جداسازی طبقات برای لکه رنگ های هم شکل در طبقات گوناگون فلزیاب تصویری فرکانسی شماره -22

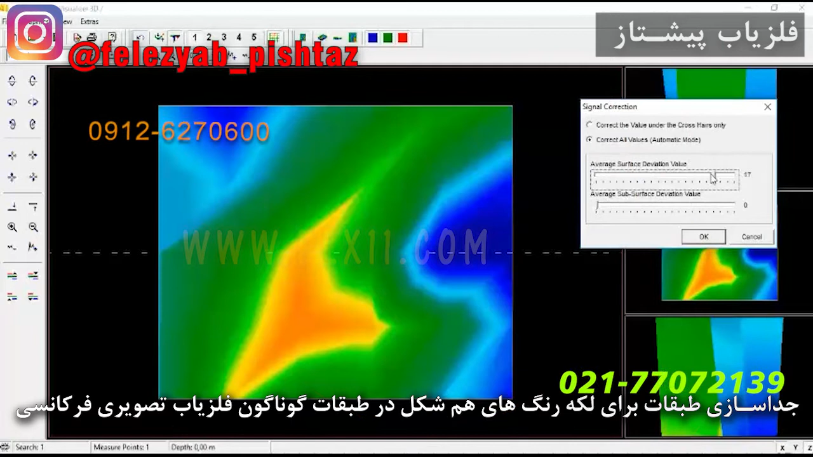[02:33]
بیست حالا میریم مستقیم میریم رو یک
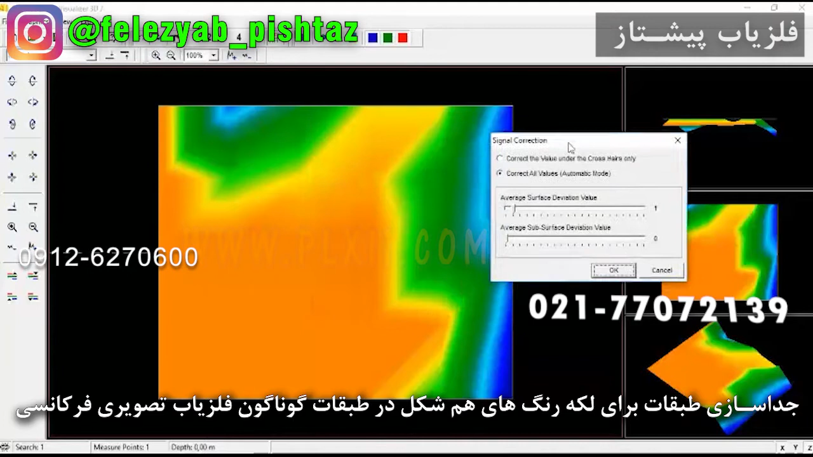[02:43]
یک وضیعت دیگه ای رو داره یعنی اصلا انگاری که این منبره بالاتر بوده کلا دو سفر منبر رو بالا میده رو خود این نمیده یعنی اون چیزی که ما تو اونجا لازم داشتیم نمیده حالا مستقیم میریم تو دوازده
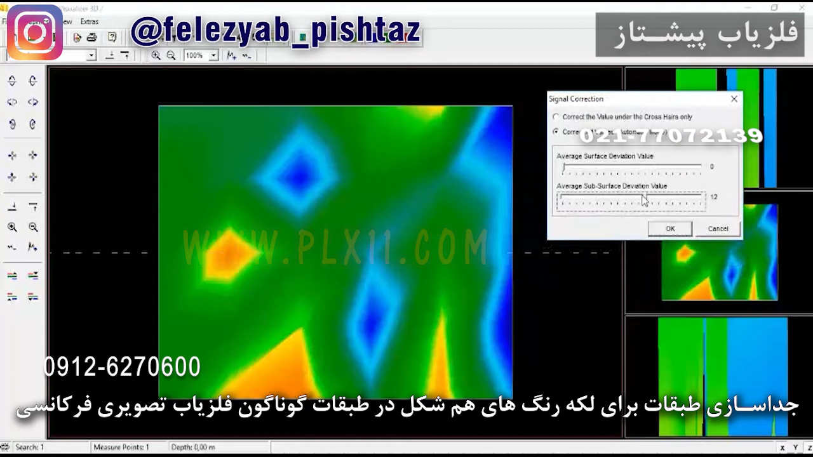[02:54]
یازده رو نزدیم دوازده رو زدیم آه این سفر بالا بیست ترکیباشون یه شکل مثل خودشون مثل حالت های دیگر خواهیم بازم دوازدهش هم همین حالت رو داره بس متقابلا یازدهش هم چون با اینا ترکیبشون یکی بوده یه حالت رو داره
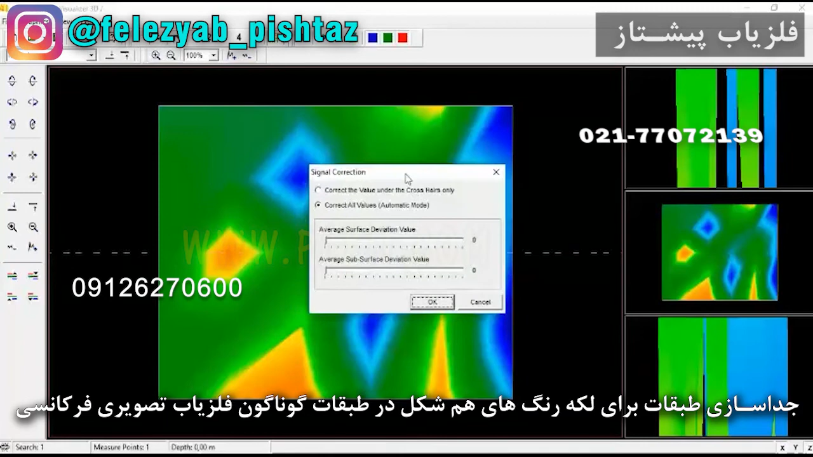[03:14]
و این چون تا پونزه و بیستن یه شکل
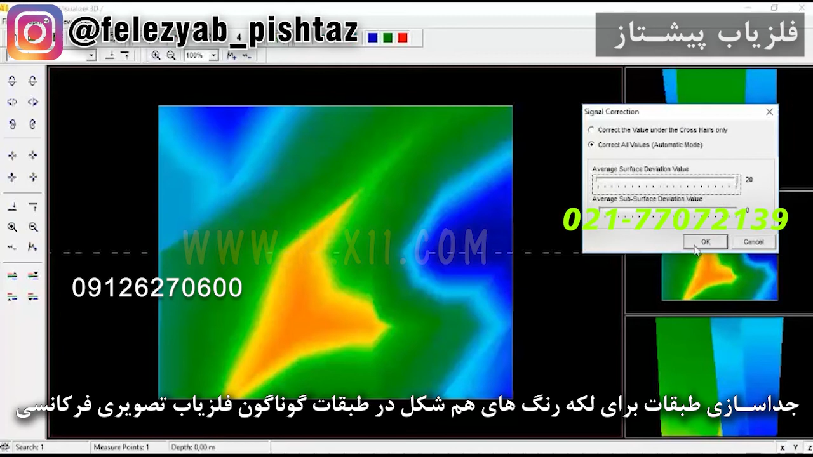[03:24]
امکان منابع آلیاجی دیگه هست که بعد دره اپراتور کود مخصوص خود اون رو بده
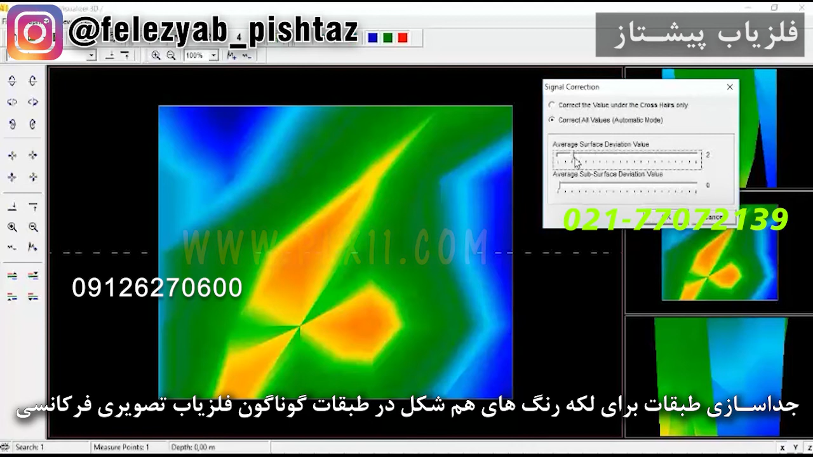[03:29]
تا هدف رو تشخیص بده بله یازدهش هم همون حالت دوازده و ده داره یعنی تفاوت
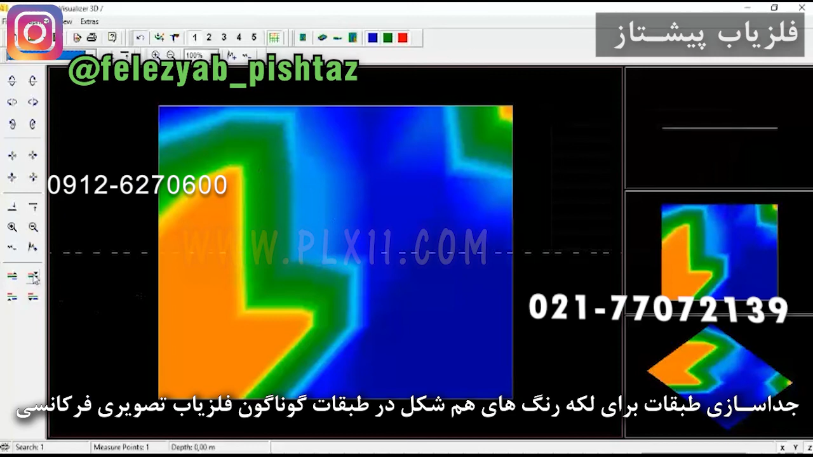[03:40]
باکنشی خاصی نیست و این که این منبع در اینجا هست این هدف با شرایطون نمیخونه اینجا لکه داریم ولی قسمت
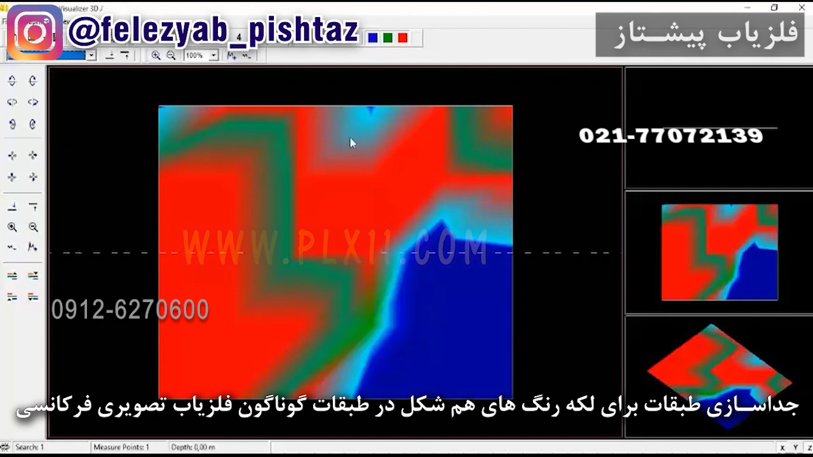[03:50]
عظم یه این لکه به سمت بالا رفته و ترکیبی در این بالا داره که میبینید اینجا خیلی منظم